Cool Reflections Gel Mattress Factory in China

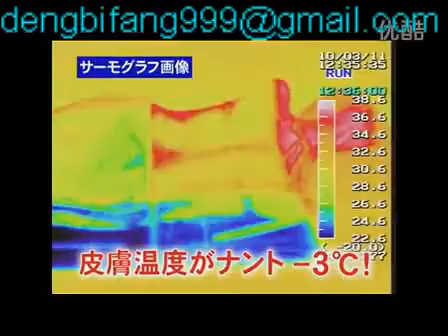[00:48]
背中からは体温が放熱され、一方ジェルマットはしっかりと体温を吸収していることが分かりました。
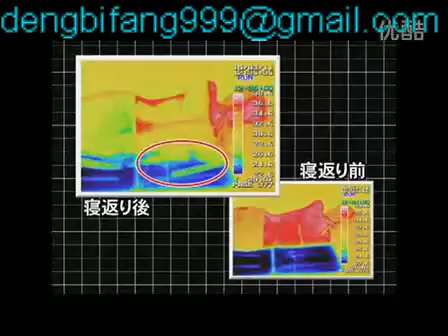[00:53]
さらに仰向けで1時間寝た状態の温度変化を見てみると、急速に下降した背中の体温がゆっくり戻っていくことが分かりました。